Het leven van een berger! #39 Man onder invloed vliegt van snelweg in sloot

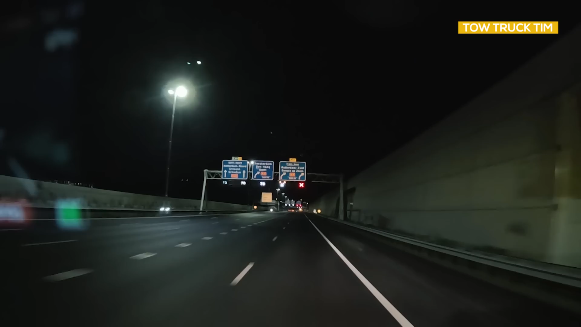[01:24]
Is wel mooi, hè? Dat is of een koplamp. Wat gebeurt hier allemaal? Oh, ze hebben er een licht bij gezet. Zo, die hebben schuiven gemaakt. Hele lantaarnpaal om.